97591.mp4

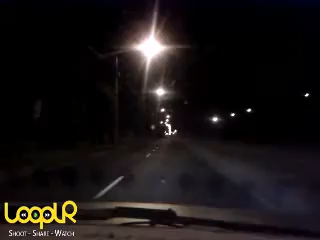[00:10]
I think we've got about three or four cars out there and it's dead to the world uh yeah pretty cold as I said before and not much happening I've just come back from my friend's place there about 10k's the other way so I'm about five kilometers away from my um my house and uh it should be nice and warm in there um we have got a car path on the left there and a couple of cars driving up ahead but uh never mind just thought I'd say g'day once again and uh